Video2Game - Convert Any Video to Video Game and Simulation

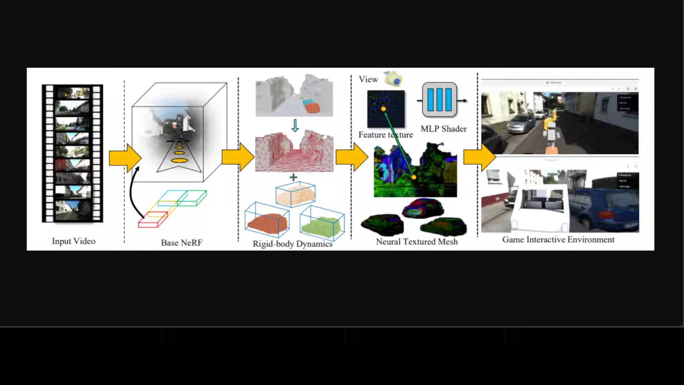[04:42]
Also at the end, towards the right, they obtain an interactive virtual environment that virtual actors can interact with, can correspond to user control and deliver high resolution rendering from novel camera perspective all in real-time. So, really amazing project in my humble opinion.